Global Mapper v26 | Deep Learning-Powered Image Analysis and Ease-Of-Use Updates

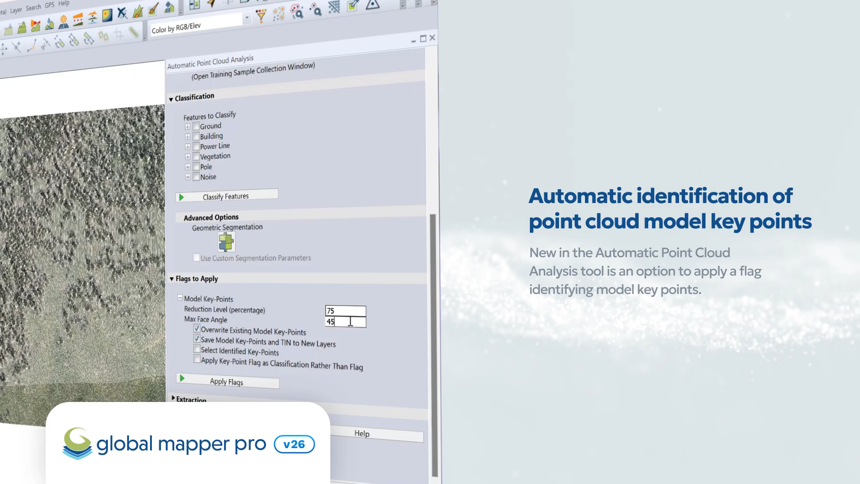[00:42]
For those working with point clouds, version 26 also includes a new option for the automatic identification of point cloud
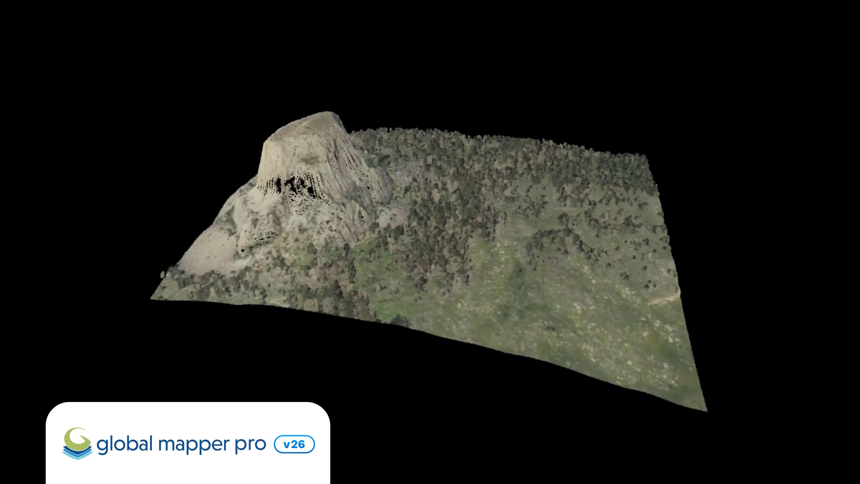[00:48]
model keypoints in the cutting-edge automatic point cloud analysis tool.
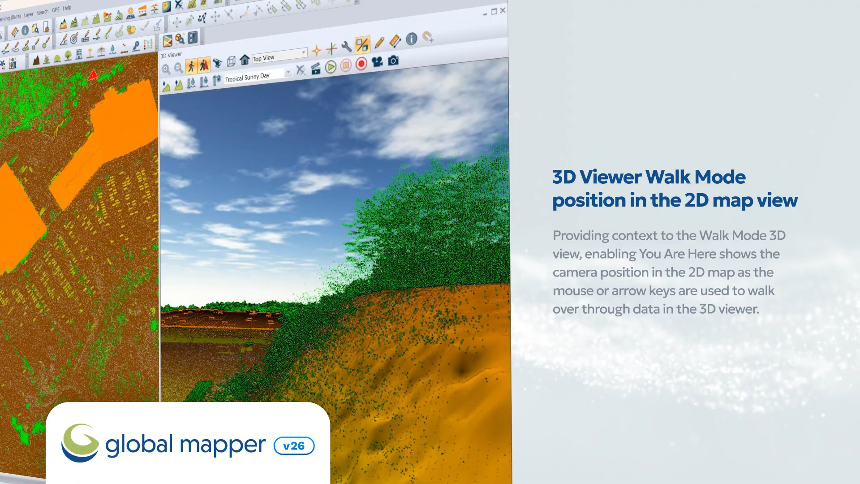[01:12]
The 3D viewer enables users to engage further with their data, and the updates in version 26 are no different.
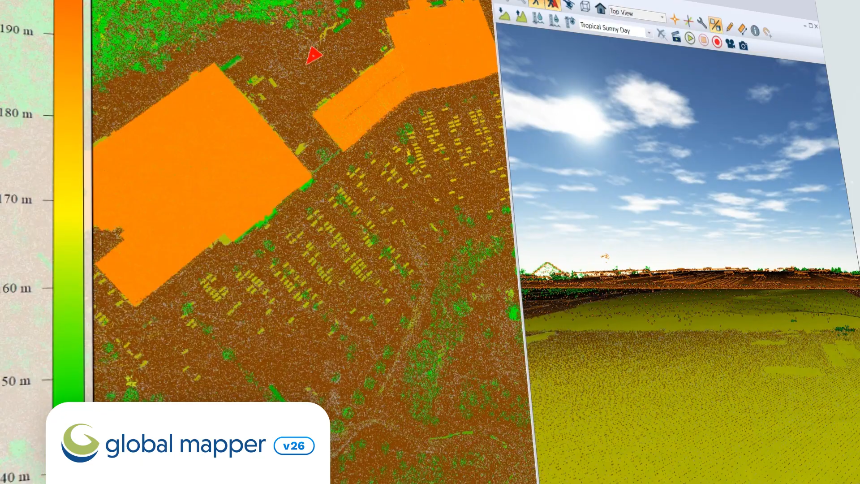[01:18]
Providing context to the walk mode 3D view, enabling you are here shows the camera position in the 2D map as the mouse